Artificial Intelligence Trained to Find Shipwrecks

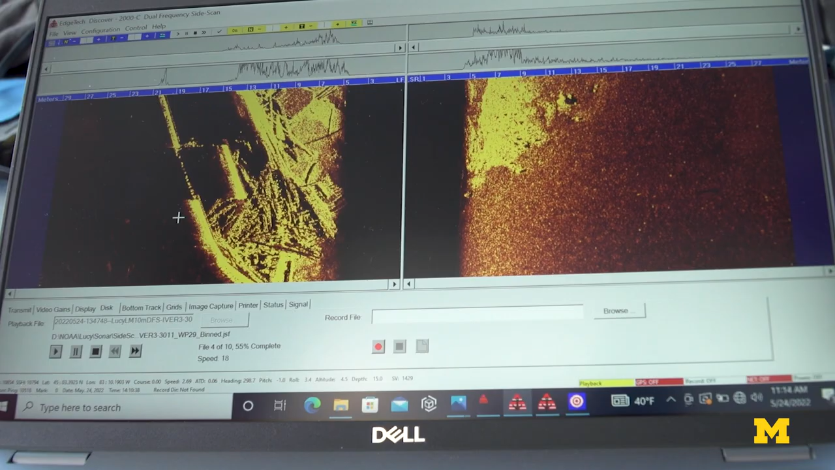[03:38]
Thunder Bay as a result of collision and we're able to see kind of a sort of a planned view going right over the top of the wreck and you can kind of see the debris field at the stern.